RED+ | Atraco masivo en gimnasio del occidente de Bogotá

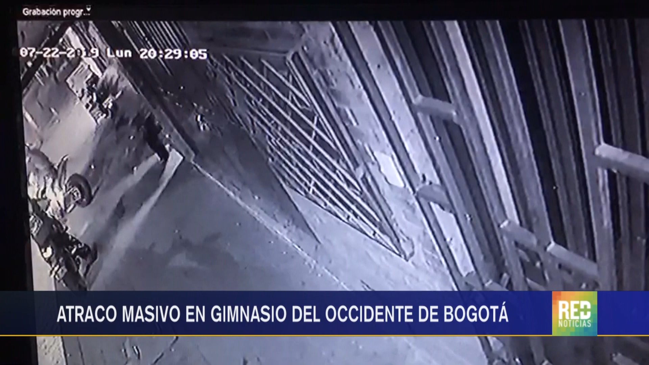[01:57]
Antes de huir, uno de los hombres trató de llevarse una moto, pero no pudo porque tenía un candado en la llanta delantera. Ya en este momento la Policía Nacional está adelantando las labores de vecindario,